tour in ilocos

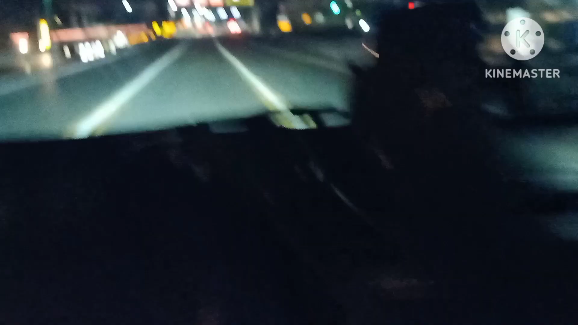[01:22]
Ito tayo ngayon sa Skyway. Yan, medyo malabo guys ha. Sa Skyway tayo ngayon. Okay, mamaya ulit guys. Time check lang muna tayo. Yan guys, dito tayo ngayon sa NLEX North Luzon Expressway.
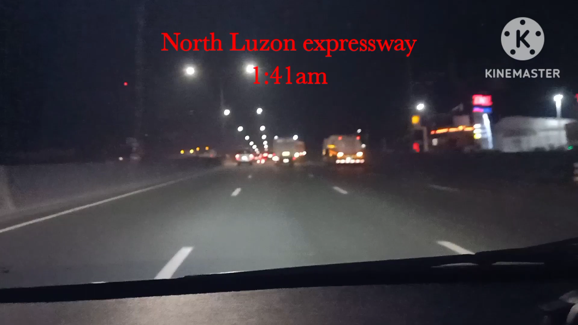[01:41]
At time check tayo,
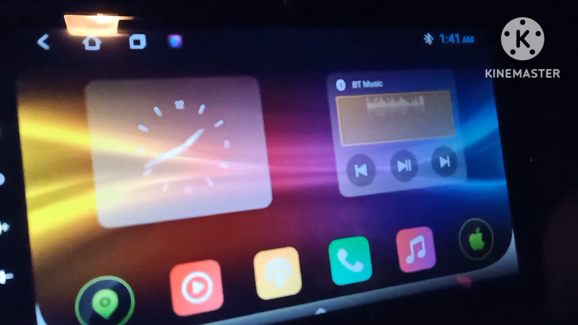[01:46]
1:41 a.m. na guys.
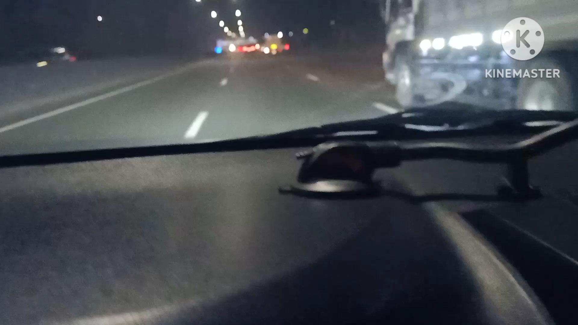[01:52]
Dito na rin mga kasama natin guys.
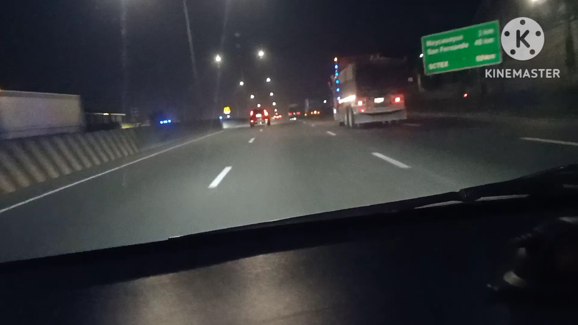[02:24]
Mamaya ulit sa next expressway tayo guys, sa SCTEX. Doon ulit tayo mamaya mag-update. Yan guys, 500 meter na lang at papasok na tayo sa SCTEX.
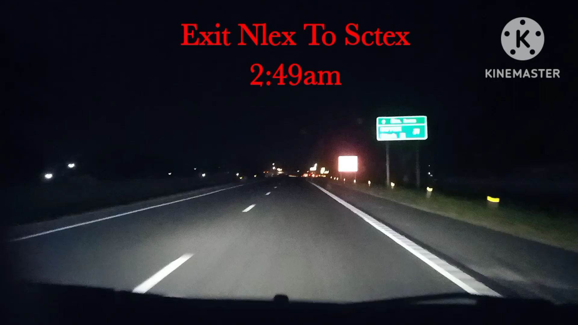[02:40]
Bali, ito na yung dulo ng NLEX guys. Pakana na tayo guys, SCTEX naman. Sa tayo guys.
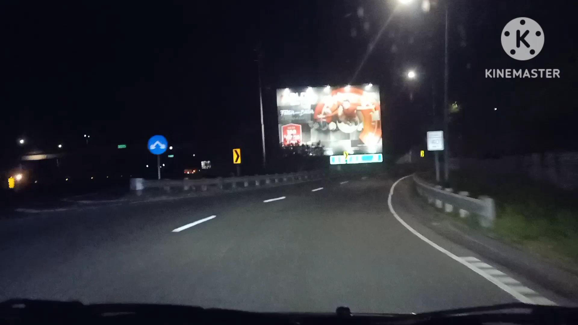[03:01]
Kapapasok lang namin dito sa SCTEX guys.
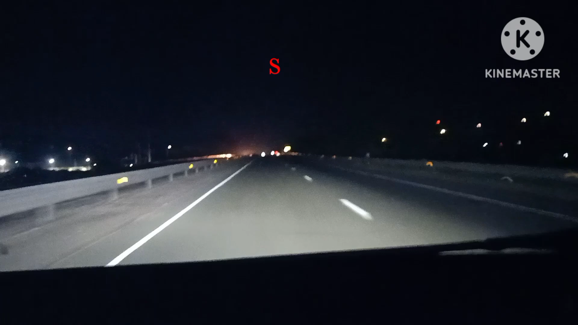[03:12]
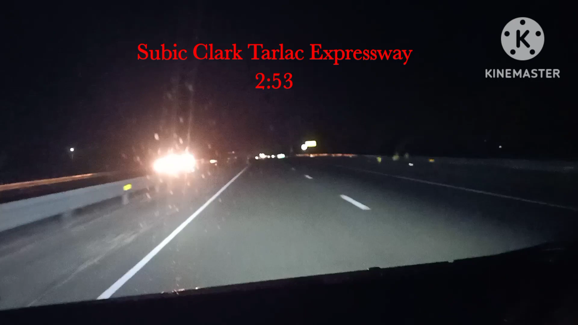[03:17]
Ilang minuto rin ang tatakbay namin dito bago kami makapasok ng T-Flex. Yan guys.
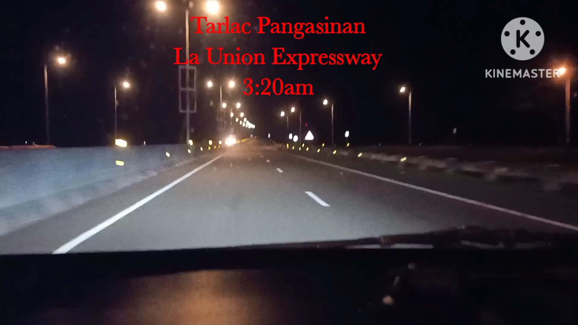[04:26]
Ang kasunod sa Gerona, Tarlac. Parang solo natin itong daanan guys, tayo lang ang dumadaan. Wala masyado makita guys, madilid, pwede daanan lang.
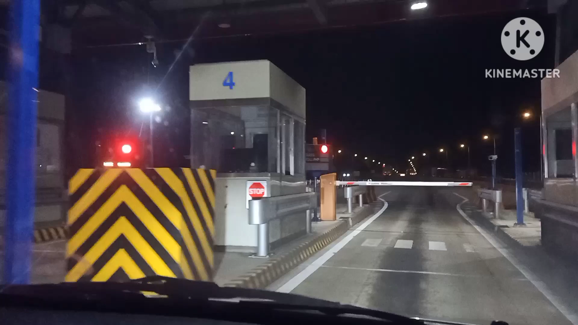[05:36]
At ngayon, mabuhay, magbabayad tayo ng 311 guys.
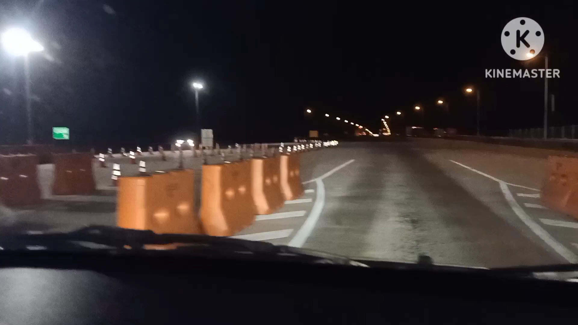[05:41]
Palabasan tayo ng Bitex. Natatanong ko rin yung MacDo na kaya na namin dati na nagbago kami para mabago.
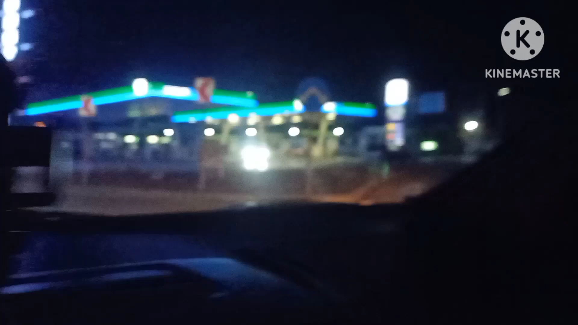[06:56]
Pag dito tayo pumunta guys, papuntang Baguio na to guys.
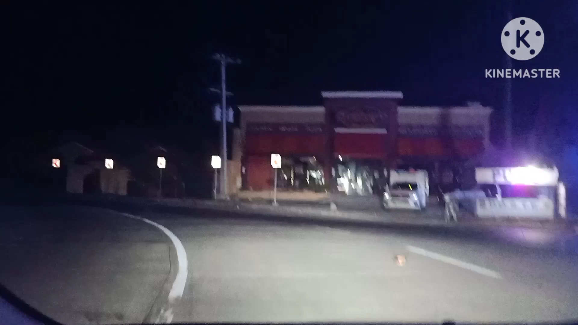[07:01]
Ngayon, dito tayo ngayon, Palaunion tayo guys.
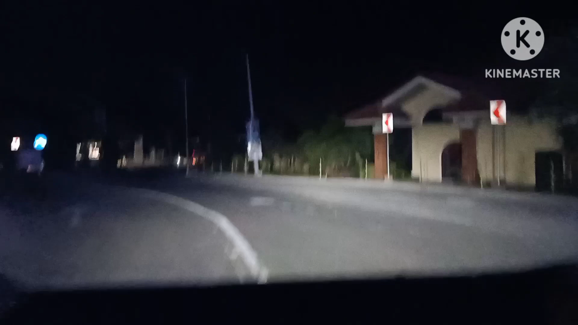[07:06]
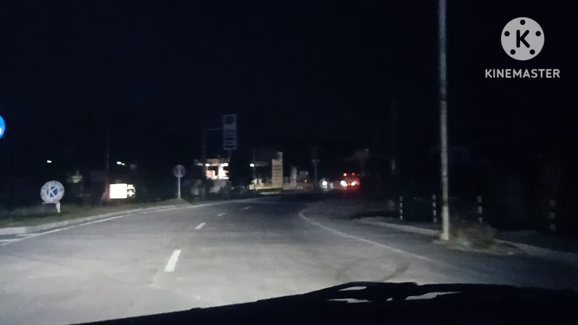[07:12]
Hanap tayo ng makakainan guys. Palaunion na tayo guys.
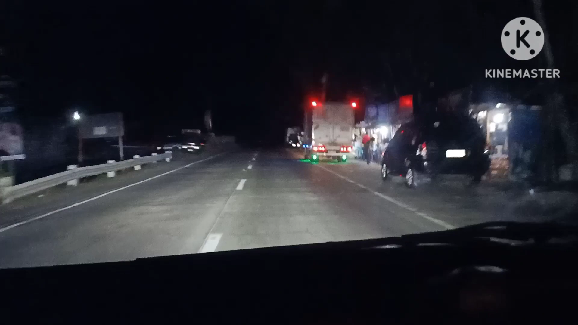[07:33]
Saan ba tayo kakain guys? Medyo madilim dito guys. Yan guys, dito na tayo ngayon sa Bawang. Time check muna tayo guys. Time check 5:08 AM.